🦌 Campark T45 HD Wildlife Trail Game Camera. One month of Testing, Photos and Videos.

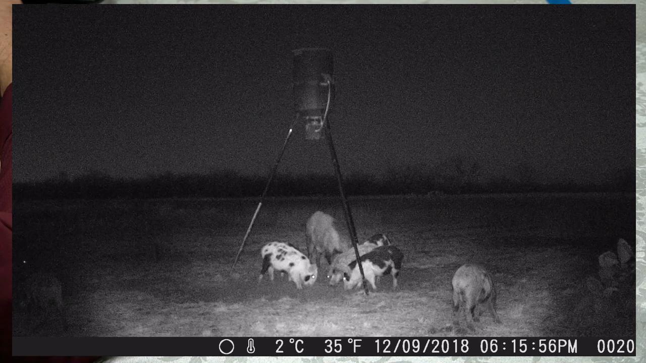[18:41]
You can see how good the video is at night. Um, and you can see into the distance there a little bit. Okay.
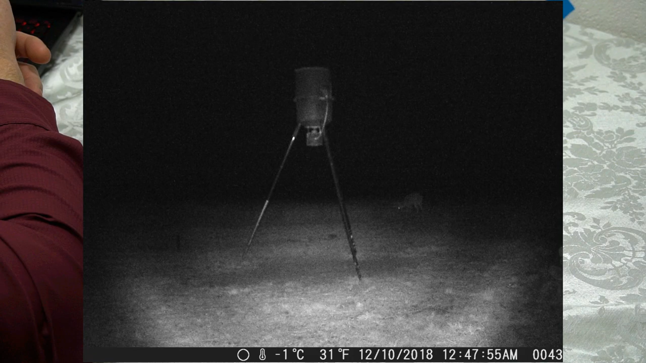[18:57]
And here's a little video of that so you can kind of see how, how far the video picks up.
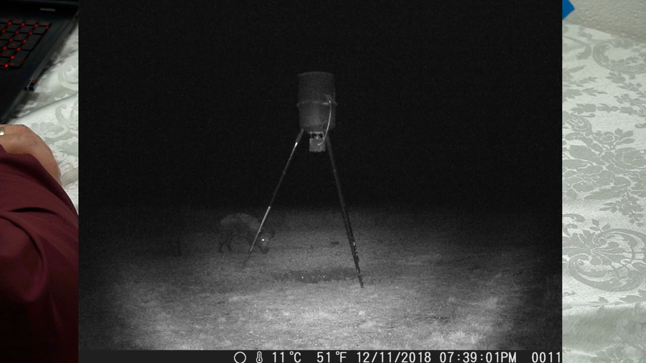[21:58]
This is a big old boar that came to the feeder at night and some more little pigs at night. Uh, there you go. Another, another video of the, uh, little pigs on a different day.
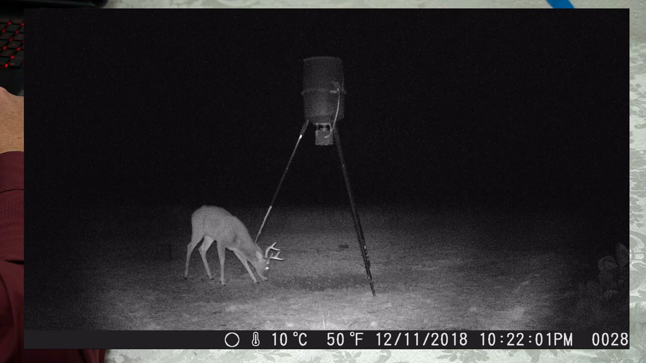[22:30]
You can see it really well. Okay. There's, uh, that nice deer in the daytime. Noontime. Late afternoon.